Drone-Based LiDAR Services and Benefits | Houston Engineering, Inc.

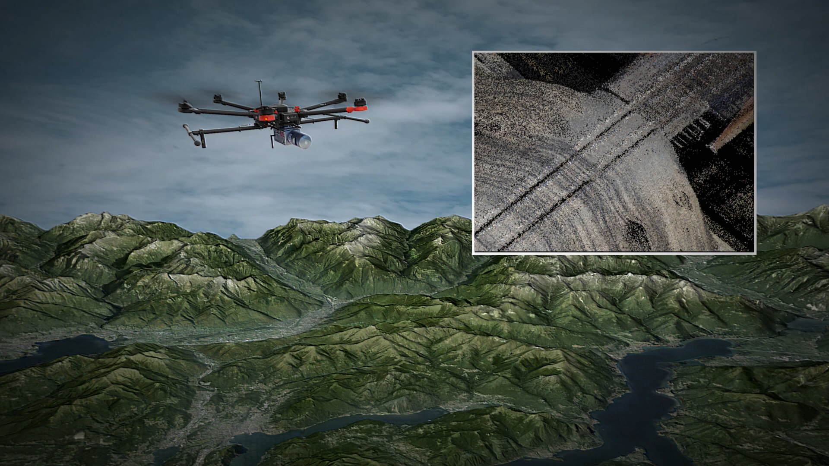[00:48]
With those returns we process them into really accurate elevations of the ground that we use in survey and engineering.
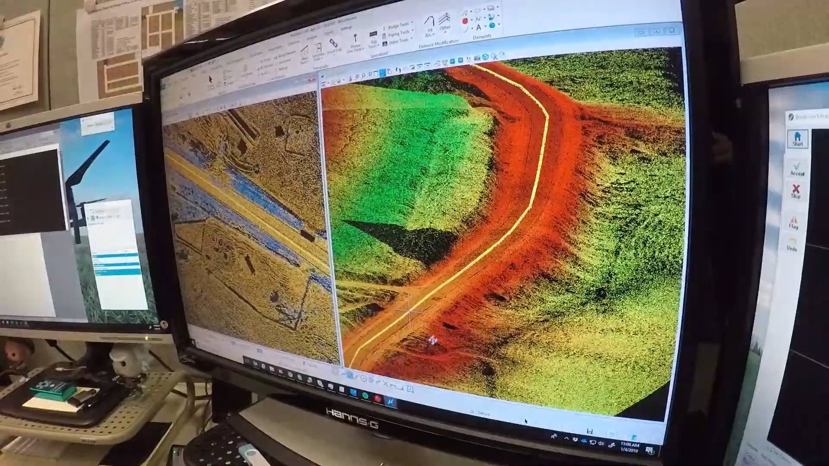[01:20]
They process it and then we calibrate and classify the data for a world class deliverable from a world class team.
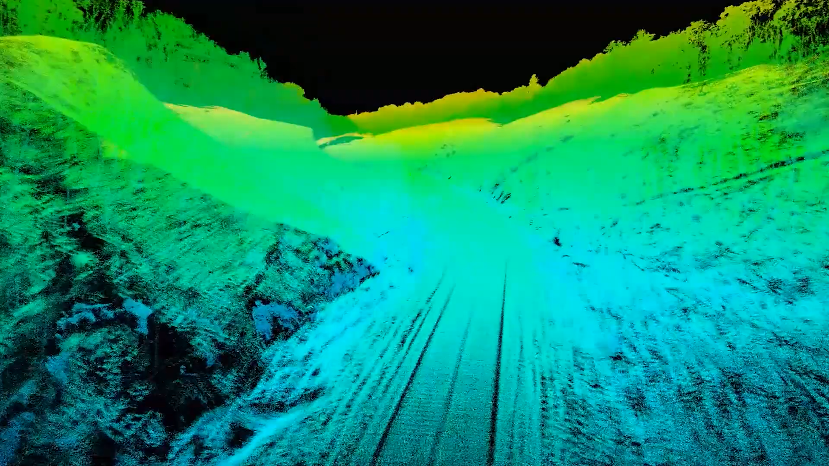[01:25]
Houston Engineering is extremely valuable to be partnered with because they speak a different language than our pilots do.
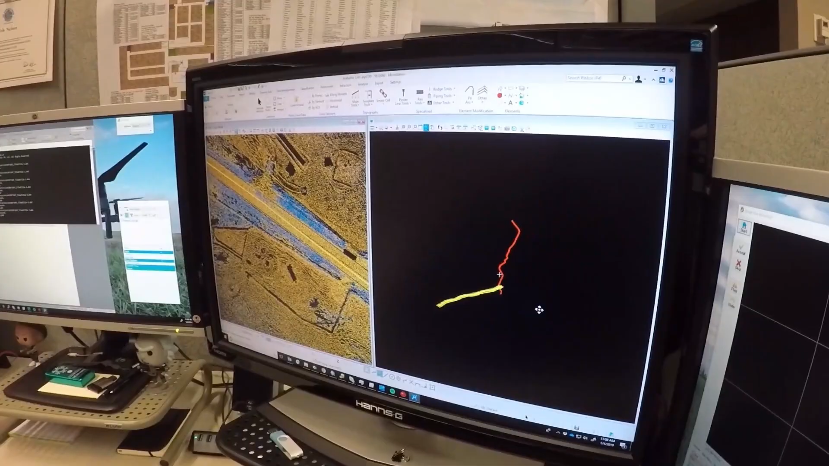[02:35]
Houston Engineering is able to refine the raw LiDAR data, interpret it using different software and create a surface model for the client.